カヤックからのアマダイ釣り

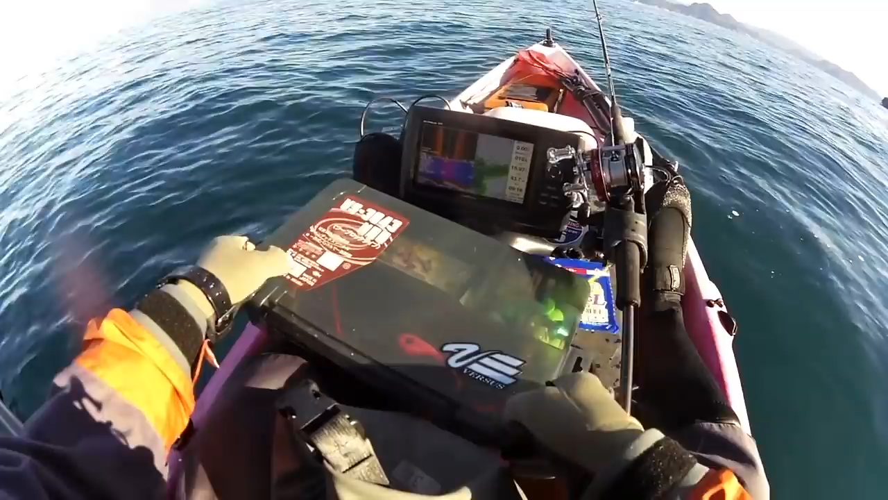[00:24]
重りは43mなんで30号か25号かいきましょうそして天秤はライトタックル用の天秤
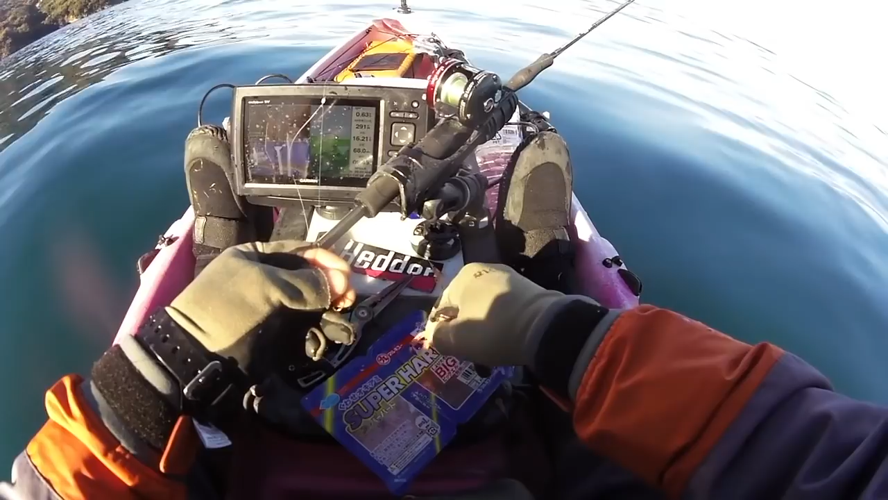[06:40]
めちゃめちゃ面白いねいいねここ起伏が起伏最高これいるよ絶対どう考えたっているよしっかりつけよう丁寧に